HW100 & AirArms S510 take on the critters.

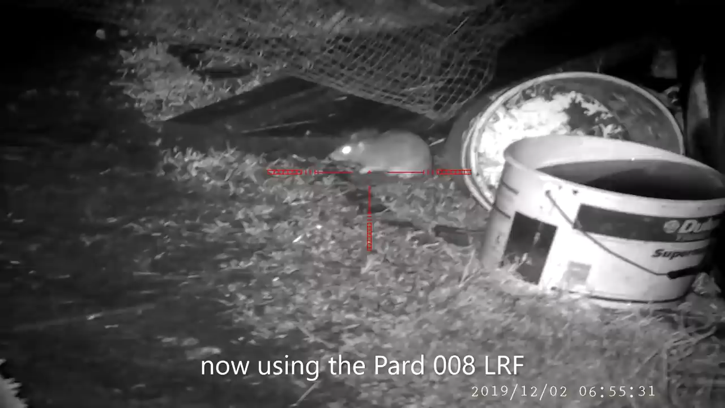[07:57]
Using his HW100 in 177 and
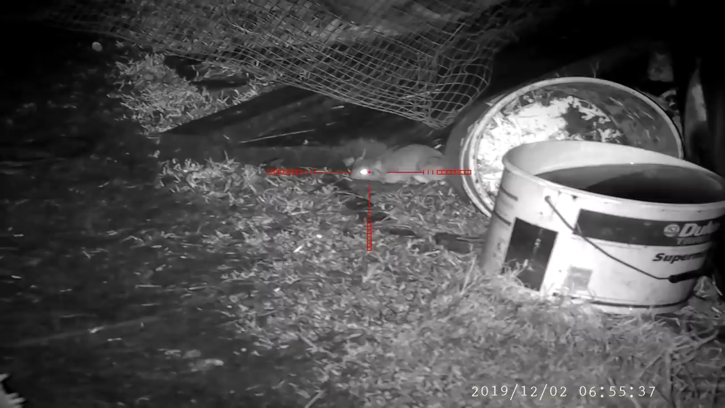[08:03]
10.34 grain JSB pellets, Simon is able to put these critters down with pinpoint accuracy.
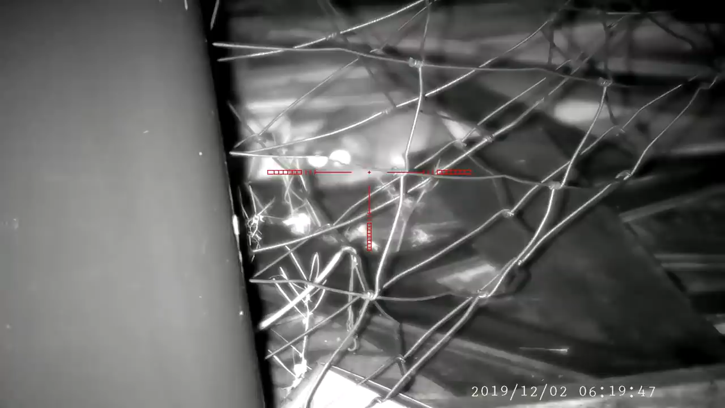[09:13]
as the pellet is still travelling up to the zero point,
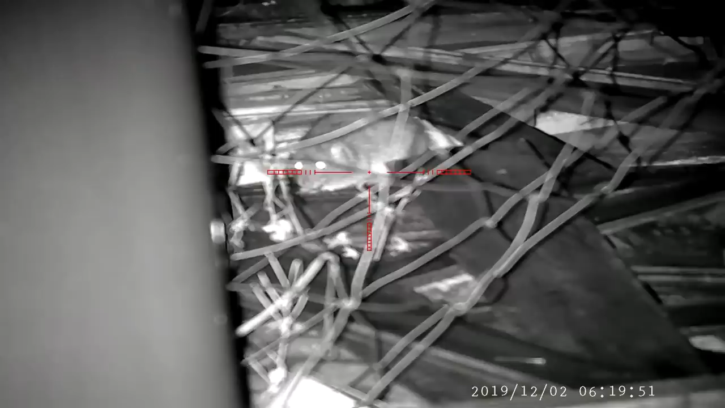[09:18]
as demonstrated here, as the pellet travels a little bit lower than expected.
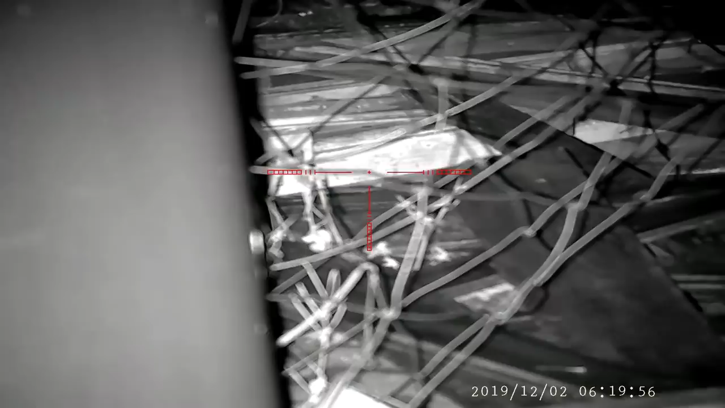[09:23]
Having said that, Simon soon corrects that mistake with some absolute pinpoint accuracy in between these two beams on the floor here.
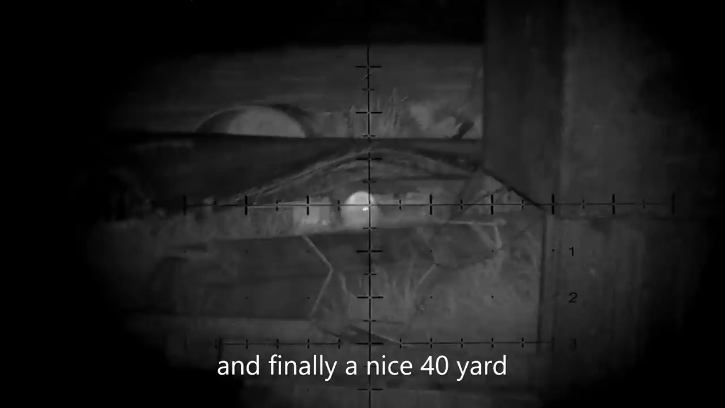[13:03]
Absolutely cracking shot to finish off with, I think you'll agree. Hopefully we will see a little bit more from Simon a little later in the year.